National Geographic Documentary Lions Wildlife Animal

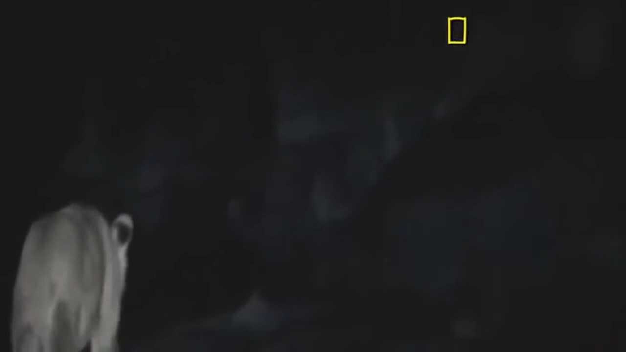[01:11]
Lions usually run from hippos, but at this age, they don't yet know what they can't do, so they'll try anything.
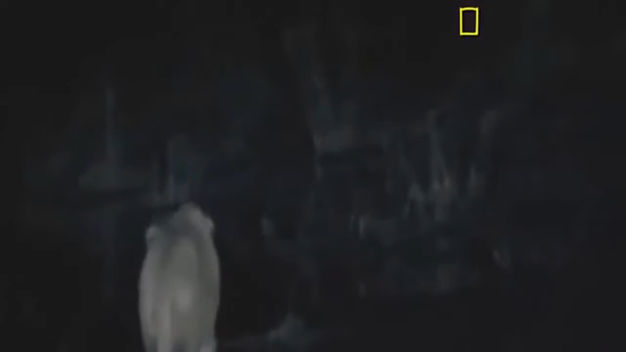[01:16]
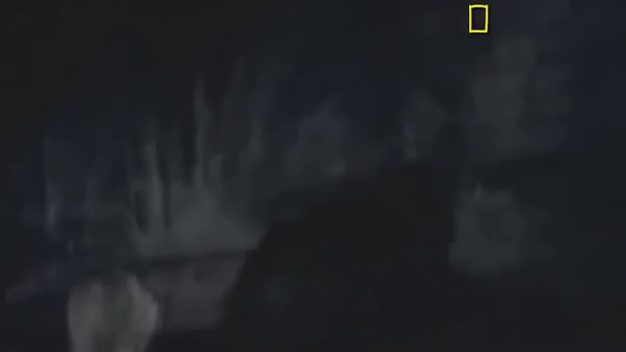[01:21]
They're still unsure of themselves. But tonight, they will test themselves against the magic of these fearful beasts that grunt their way through the darkness.
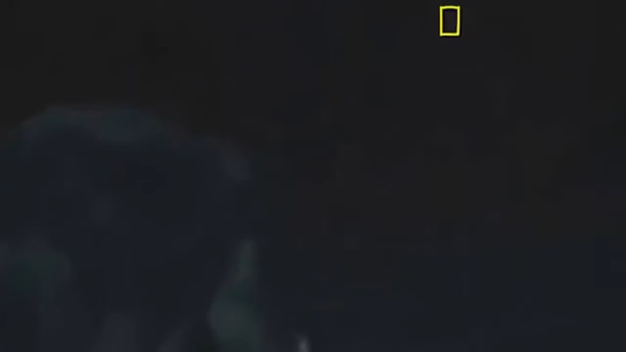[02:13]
They're still uncoordinated, just cubs really, out playing.
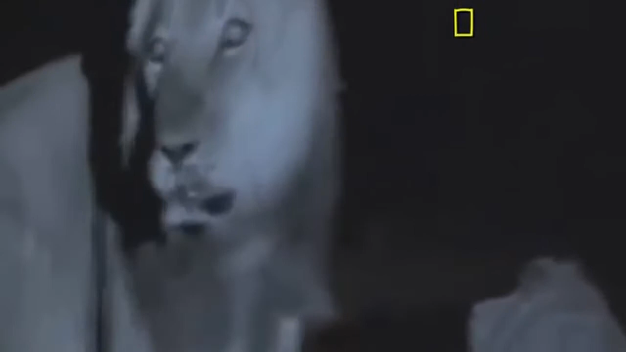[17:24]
Darkness is no place to hide from a male lion.
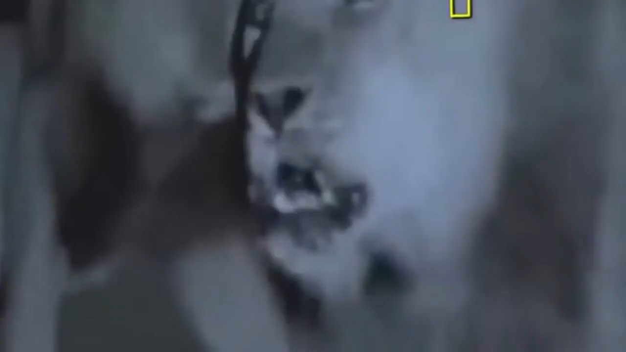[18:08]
It's now or never. The oldest surviving brother makes a bold initiative, flanking right.
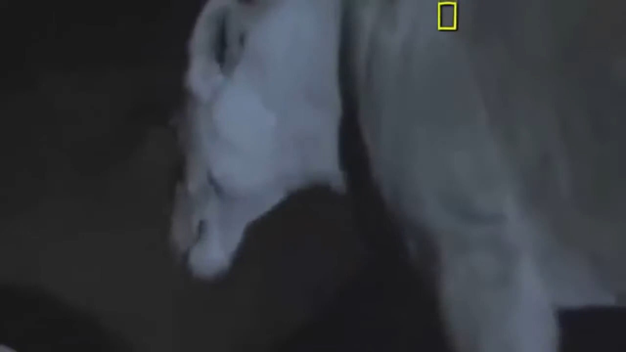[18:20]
His sister, the large female, circles to help, but she is his only support.
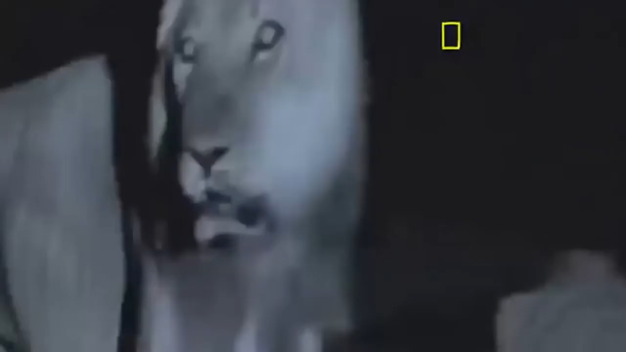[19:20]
As they slink off, the young lions leave their oldest brother behind to his fate. He is never seen again after this night.
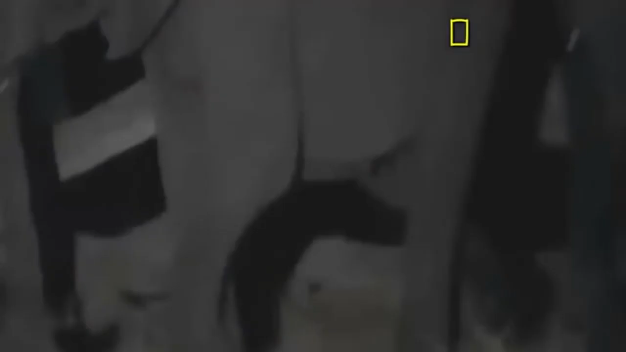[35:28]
They steal in under cover of darkness.